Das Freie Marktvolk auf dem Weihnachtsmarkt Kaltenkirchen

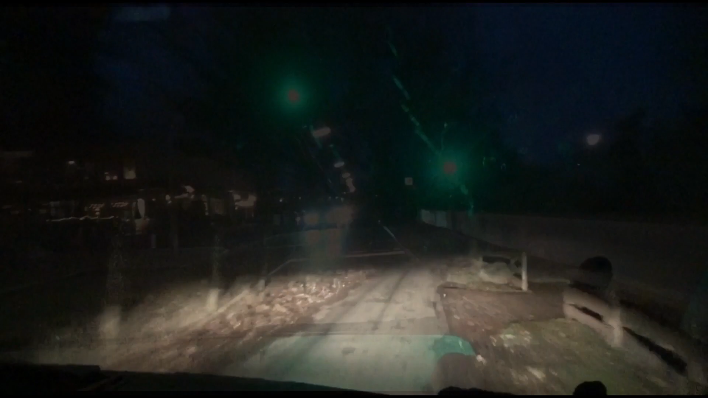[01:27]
Ein bisschen Schnee, da könnte es dann tatsächlich auch etwas glatt werden. Ein bisschen Schnee.